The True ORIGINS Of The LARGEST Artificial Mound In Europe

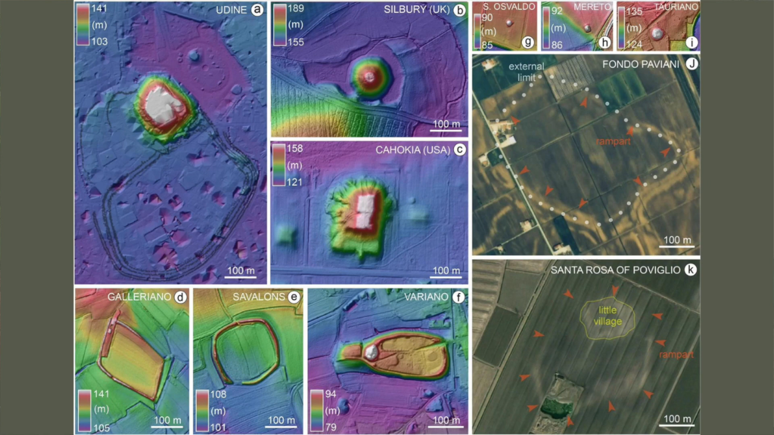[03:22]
A depression exists on the eastern side of the mound, where the modern-day Magot square sits.